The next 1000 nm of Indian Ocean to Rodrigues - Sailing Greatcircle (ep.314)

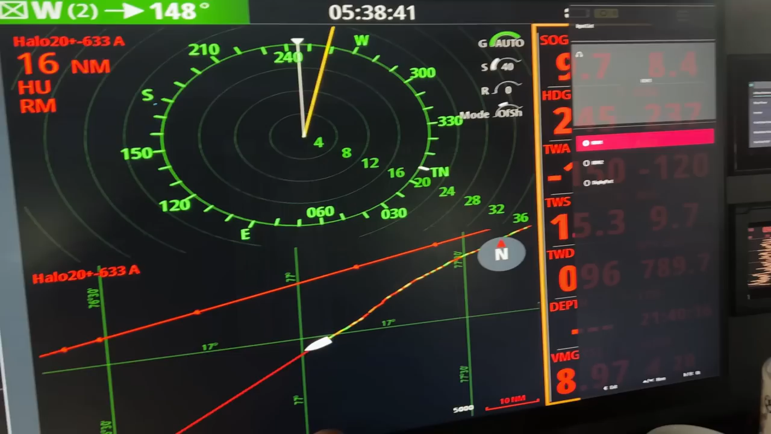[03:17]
Now I'm going to change this screen with the HDMI connecting to the other inputs.
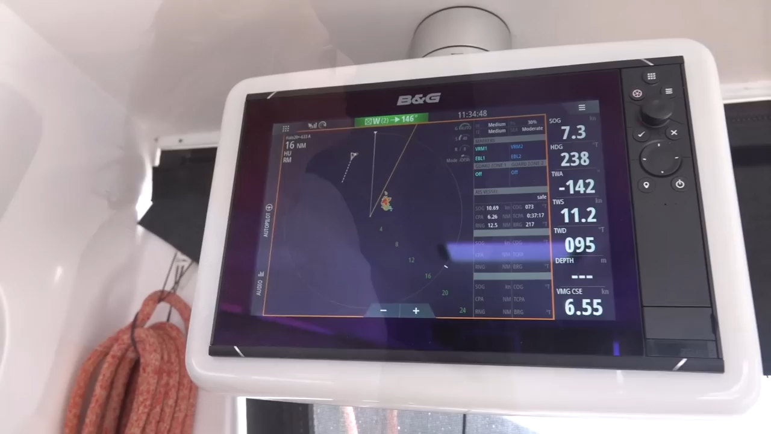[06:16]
Here's the one you saw on the radar.
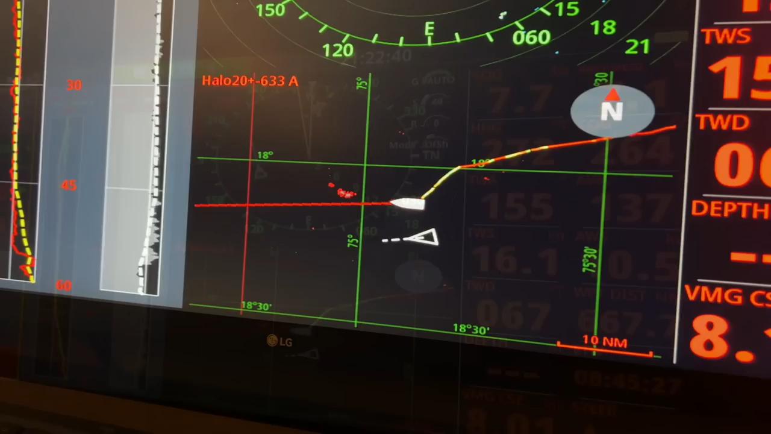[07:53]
After way over 1300 miles, we're still alongside Pom.
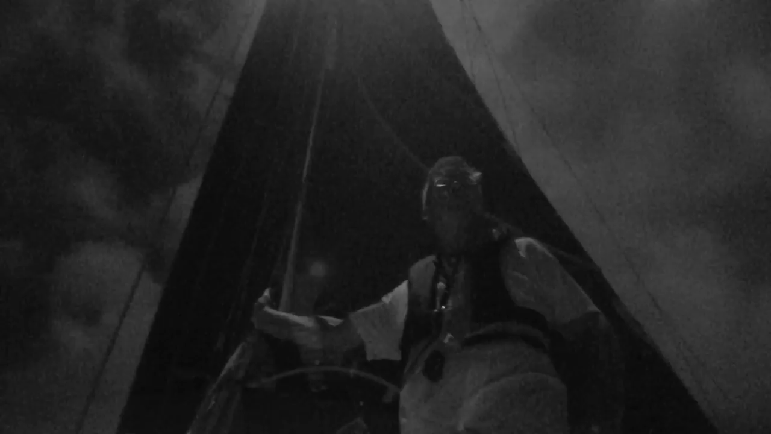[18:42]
in the night because you're not allowed to go in the channel. And I think that's a very wise decision, but you have to anchor outside behind the reefs, so you're pretty protected.
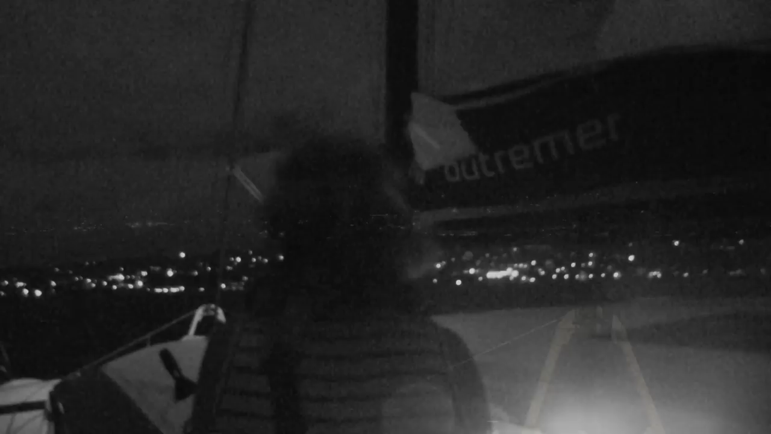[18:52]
It's a little bit choppy in the night, but it was in comparison to the nights at sea, it was pretty good.